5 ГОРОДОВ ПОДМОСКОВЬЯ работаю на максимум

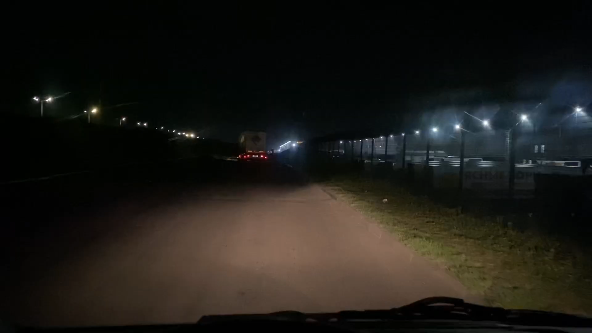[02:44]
я подъехал к этому складу ко второму
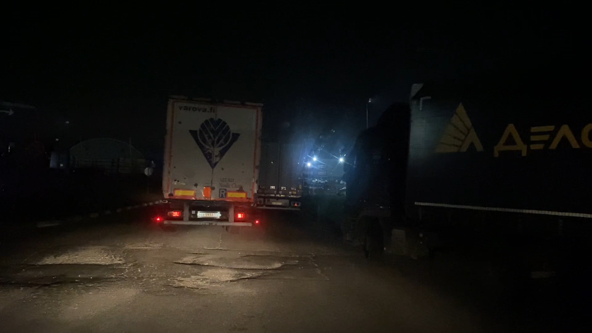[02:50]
на валищево здесь еще так странно можно простоять вот в колонне вот в такой не знаю о том то что машина
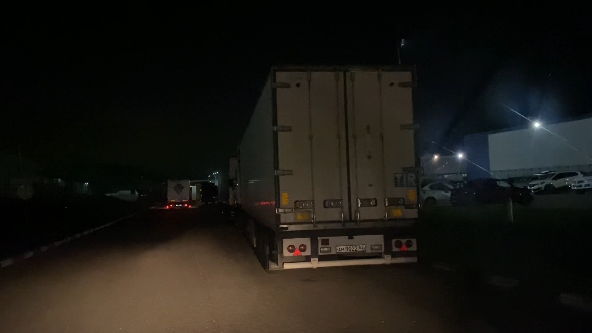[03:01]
просто стоит заведенная а на самом деле здесь идет очередь к заезду на этот склад и вот таким вот образом
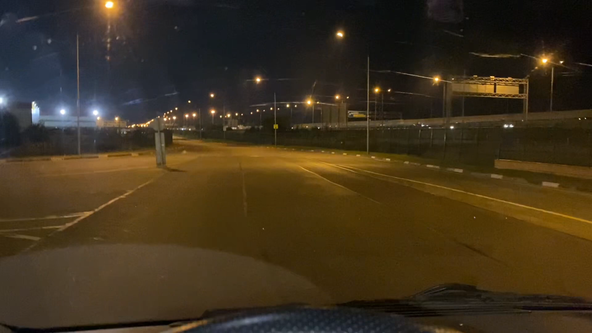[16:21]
ого ничего себе меня тоже так же быстро пустили это не
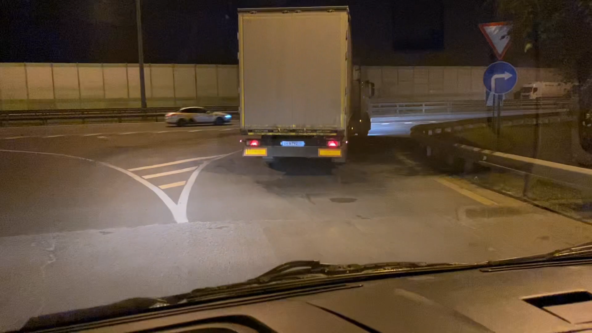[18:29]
вчера вот здесь была большая яма сегодня залатали это